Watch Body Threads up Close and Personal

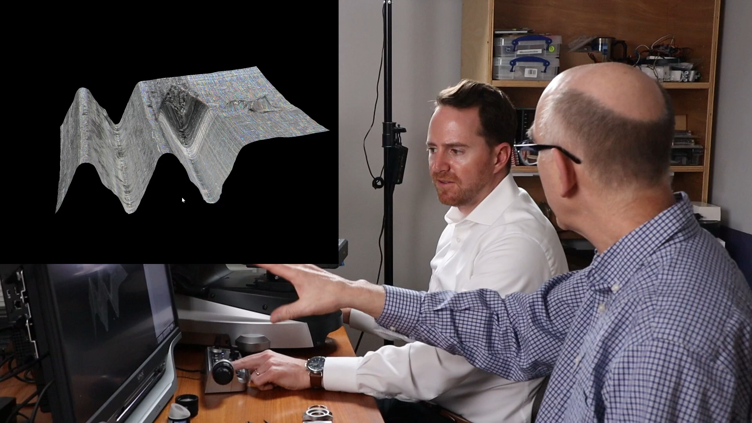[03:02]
Yeah, there's a larger feature, you know, it's easier for us to catch it. Oh, that's true, it's much deeper than the letters that we were looking at. So we can measure that, right? Sure. Yeah.
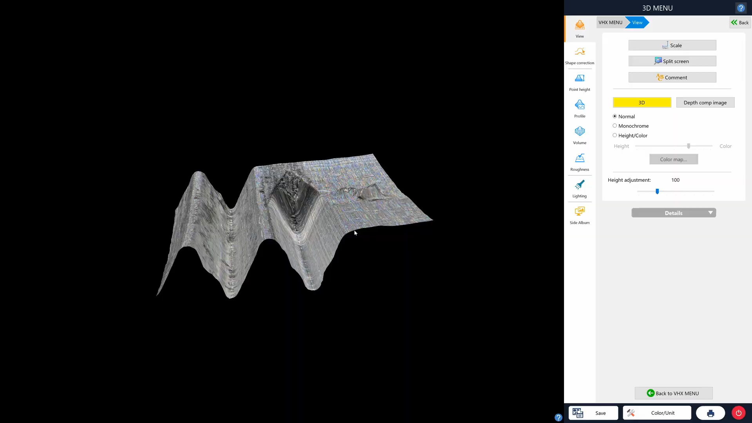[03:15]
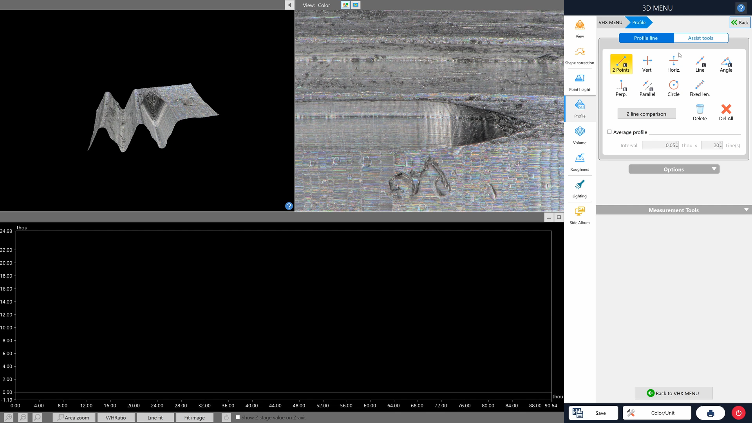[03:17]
You can go to the same profile measurement here and use my handy perpendicular line measurement tool. So you want to measure the angle? No, I was thinking of the depth. The depth. Cool. We can do that too. Yeah, this is interesting because it's at an angle down there. Yeah. Let's think about how we're going to do that here. That's what we wanted. Yeah. So what we'll do here is we're going to do
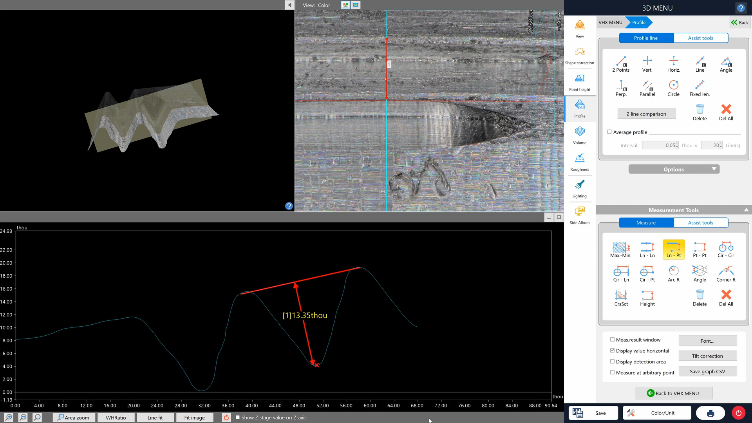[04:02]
a line to point measurement there. Okay. Cool. I'll have to check with the CAD to see what it says. Yeah. And I'll save that for you so you can reference that again. Okay.
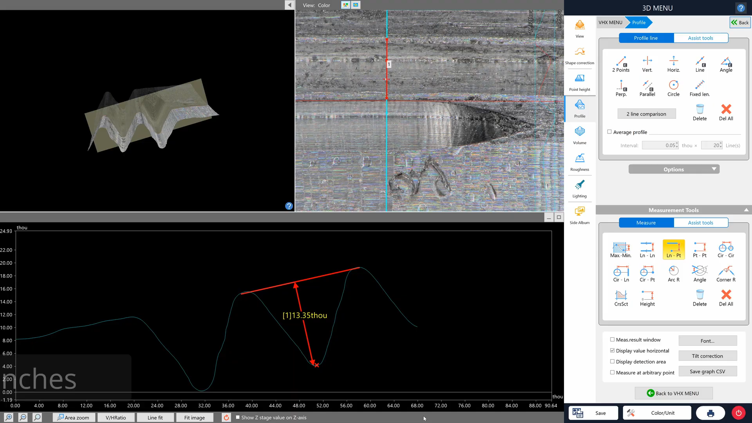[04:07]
That is really cool. Yeah. Now, when you have the artificial colors, the colors are showing depth? Right. Different colors? Yep.
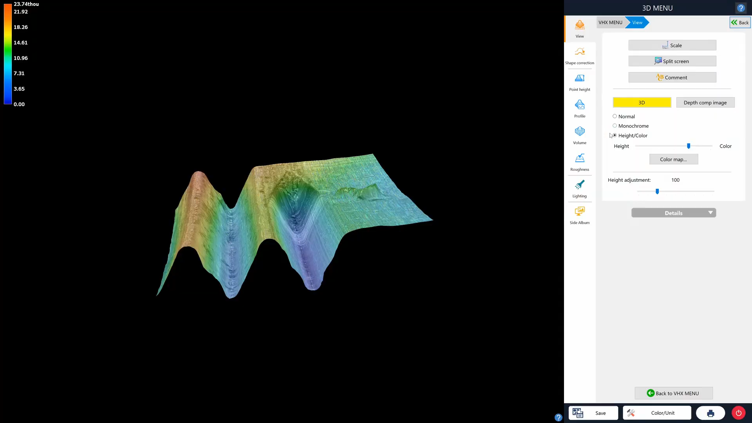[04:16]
So the... Got it. High points are going to be in red, low points in blue. I see.
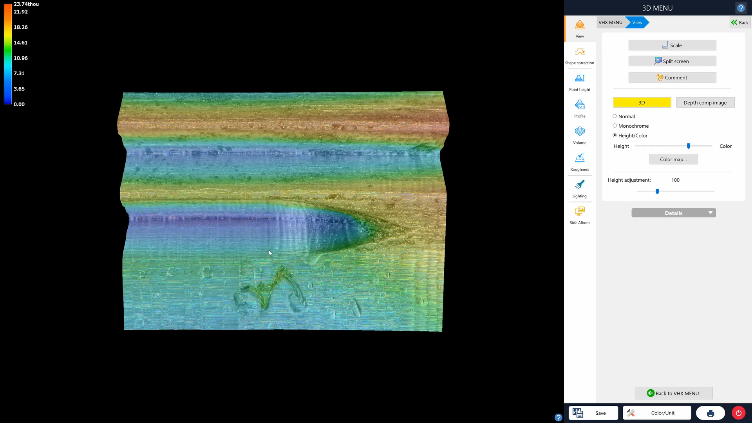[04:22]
So when you're looking at it straight on like this, you can get the depth information that you couldn't get without looking at it at an angle. Yep. Exactly. And you can even, you know, make that even more apparent.